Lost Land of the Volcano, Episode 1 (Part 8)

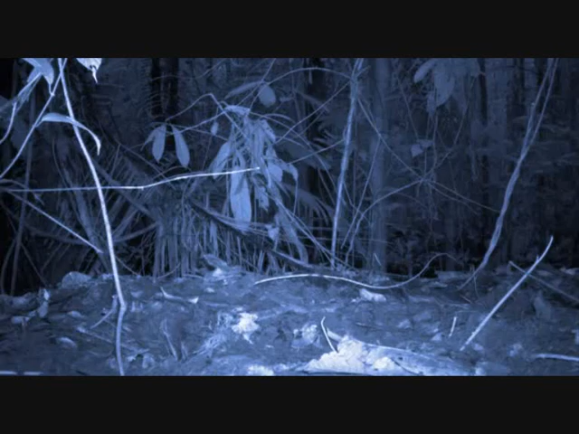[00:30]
At first, it looks like socks.
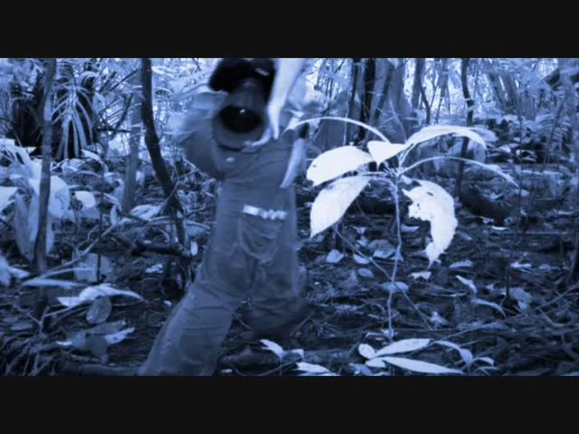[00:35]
Any movement triggers the camera. One of the curiosities of New Guinea is there are hardly any large mammals living on the jungle floor.
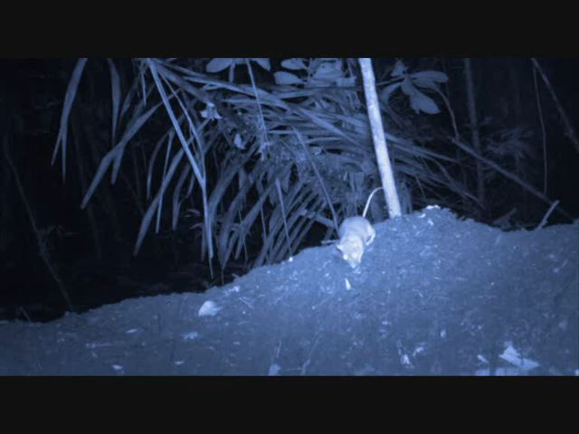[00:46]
Rat. You've got giant rats here.
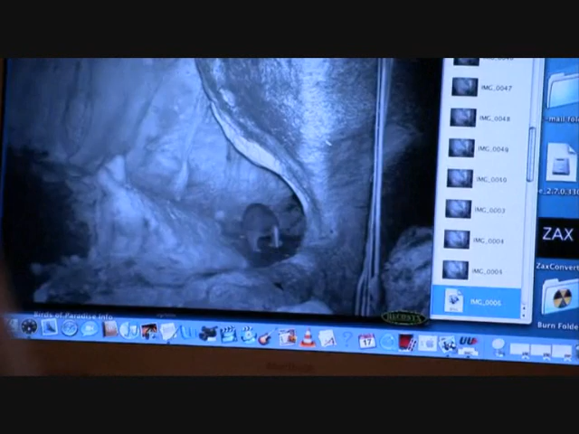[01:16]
Look. Look. That is a couscous. I knew it. Look, look, look.
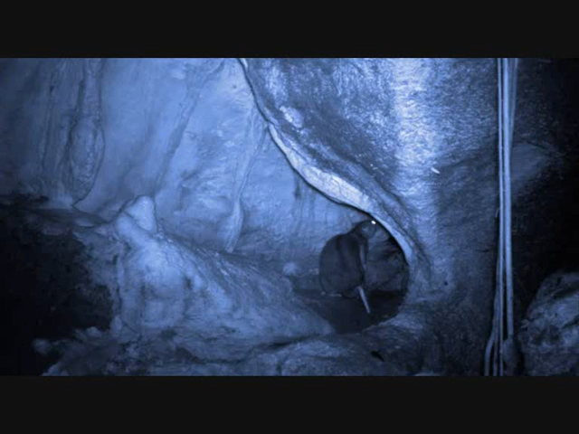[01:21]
I do not believe that. He's just having a good old route around. These images were taken at five in the morning. Couscous are only active at night. This one's returning to the cave where it would spend the day. Oh, goodness me.
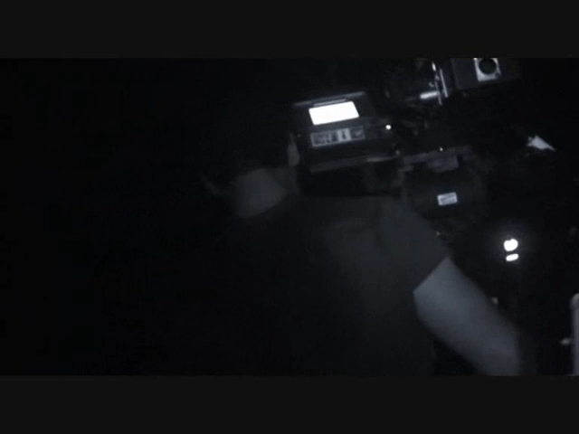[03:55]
It's now pitch black, and Gordon is pushing into unknown territory to find and film the elusive couscous, or use on the infrared light.
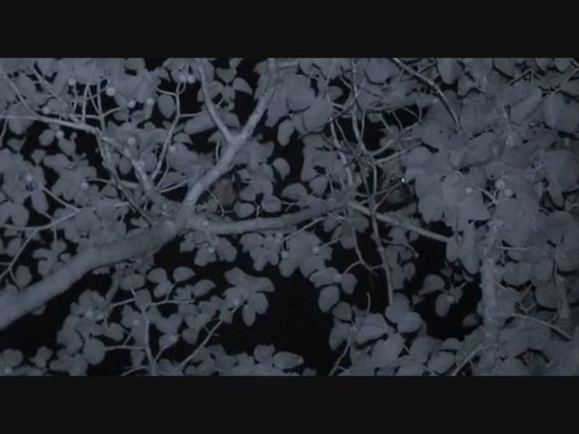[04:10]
They've got these fruit bats feeding on figs. It's a long way up. You can see the way that they're using the wings, the claws, to clamber about in the treetops.
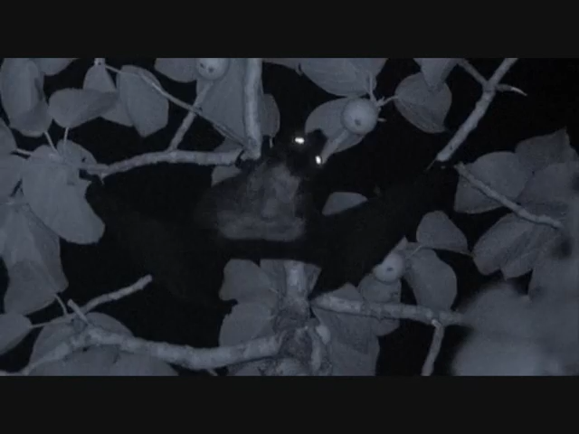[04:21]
Because he's using infrared light, the bats are completely undisturbed. Oh, look at the squabbling.
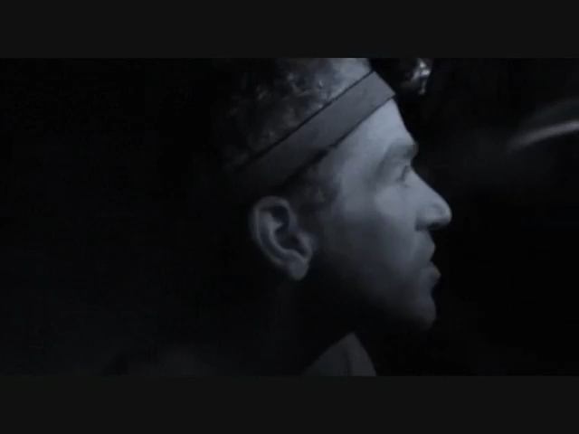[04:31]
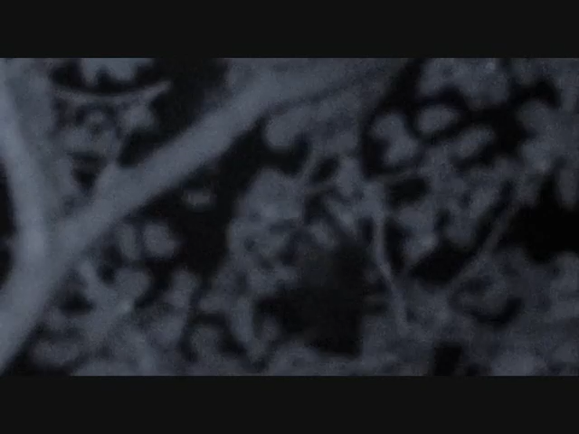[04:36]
Oh, oh, fight, fight. There's two fighting there. It's amazing that there's actually fisty cuffs up there. You'd think there'd be enough to go around, but evidently not. Everyone's just defending their little patch of figs.
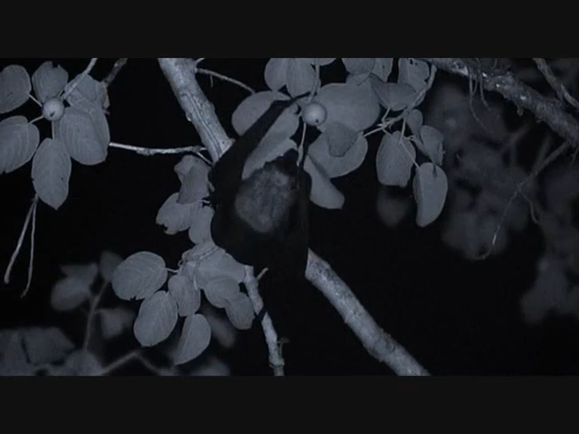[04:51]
Oh, look, he's just testing with his mouth to see how ripe that is. But what these bats have, that I haven't seen on other fruit bats, is this enormous thumb, this big hook. And they're using those hooks to clamber about in the treetops. Incredibly agile. These are key animals in the ecology of the rainforest.